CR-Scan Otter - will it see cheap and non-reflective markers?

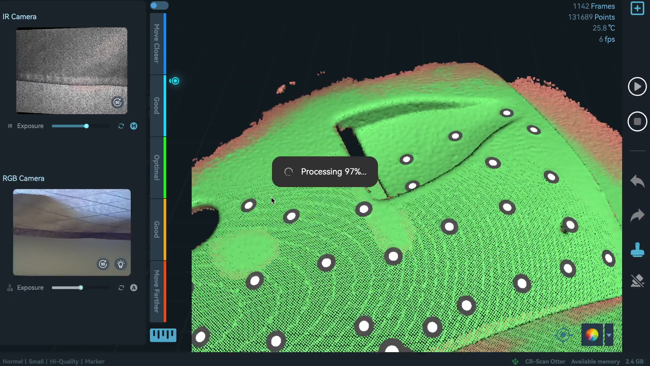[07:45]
that's complete scanning and let's check
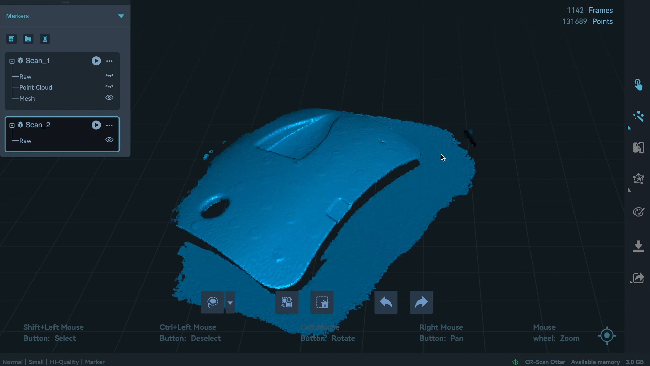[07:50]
and the result it's actually pretty good
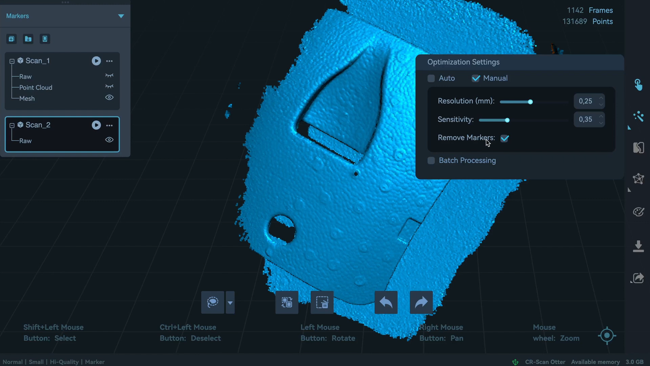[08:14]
do processing it can go with these settings i just want to check if the markers can be can be removed by the software if the software can recognize these um these markers on this post processing let's actually do another another thing
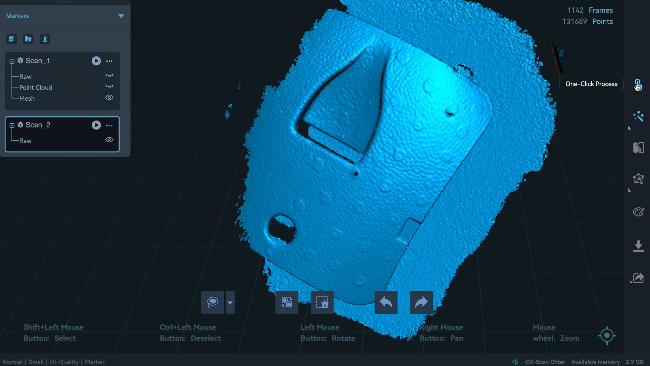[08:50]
one click process and uh let's see how the the software can handle these non-reflective markers
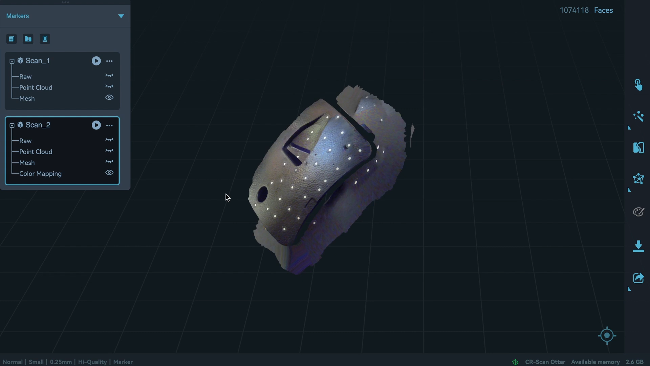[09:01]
there we have it let's just turn off the the color mapping but as we can see
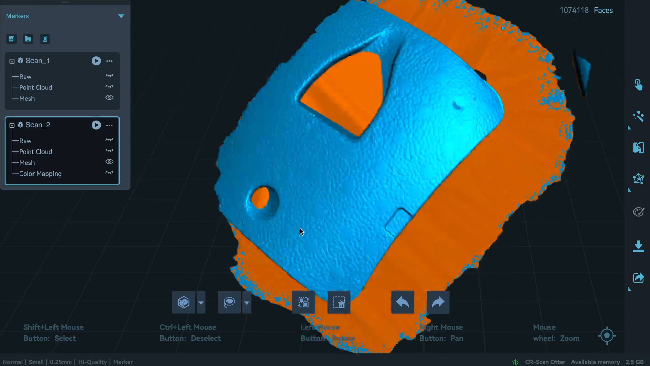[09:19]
in terms of surface
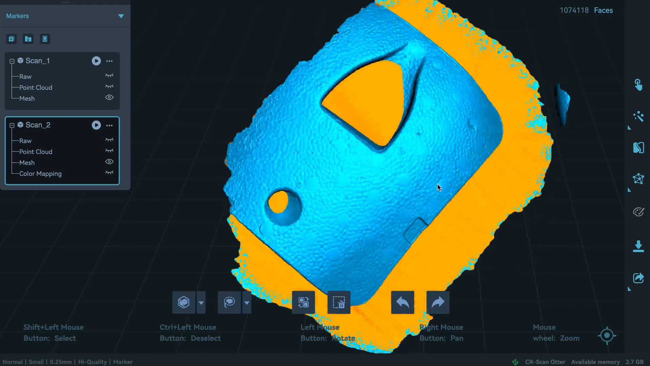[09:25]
it's there so yeah i i can i i can see here that this was the the the real real reflective dot uh and not the others and it seems that
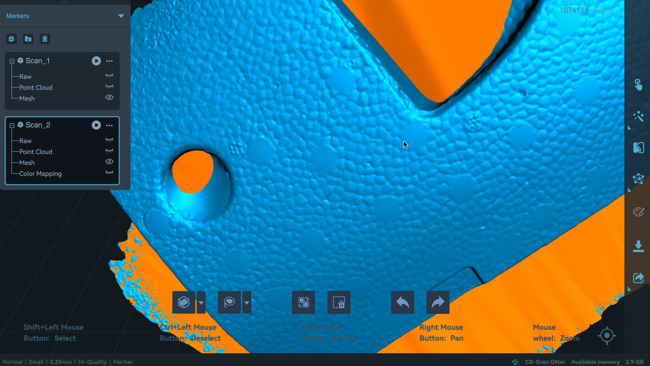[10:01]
the the erase process was just a little bit nicer with this dot than with the other ones but overall yeah
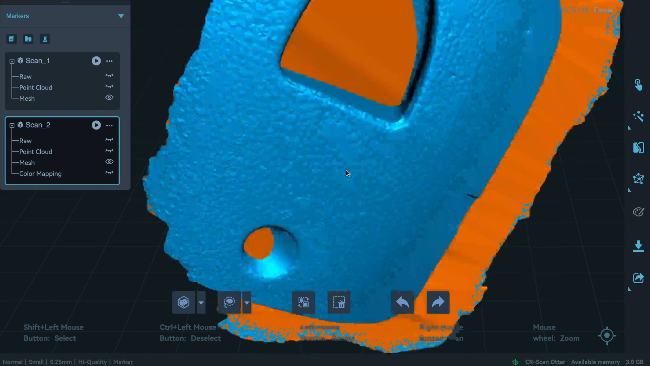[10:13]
because um i can consider this as a as a good scan with these
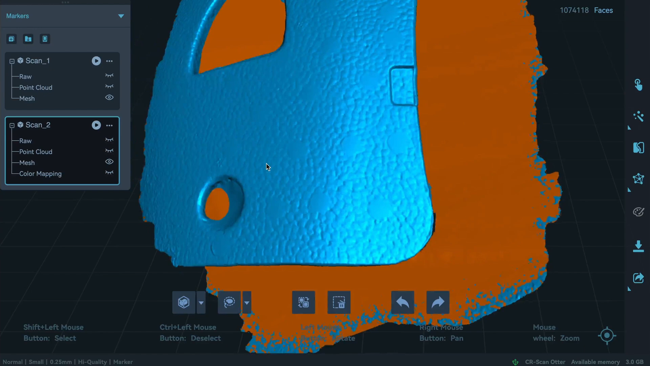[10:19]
non-reflective dots or markers as you call them
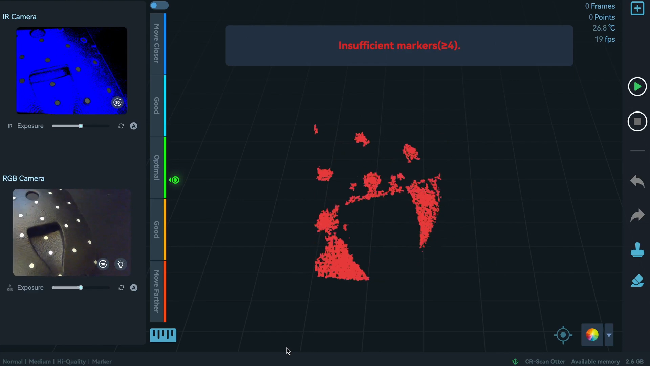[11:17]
so right away we can see that even in optimal distance
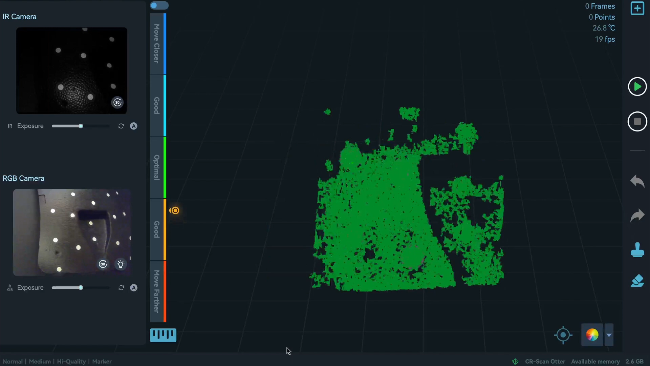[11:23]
you have to put it in good in optimal it doesn't see the the markers
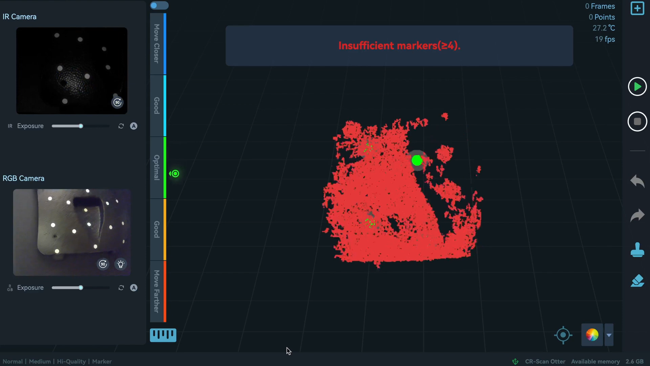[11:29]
but let's give just one notch of brightness
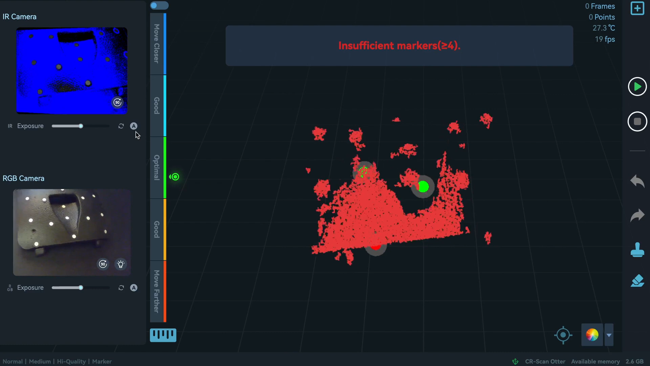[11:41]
all right that's the trick okay now we can scan it
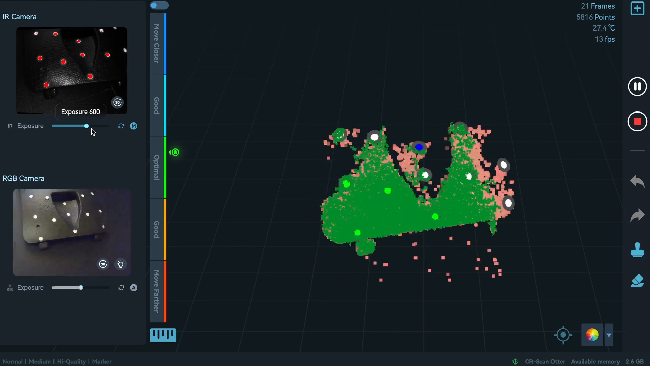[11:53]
at optimal distance even at good distance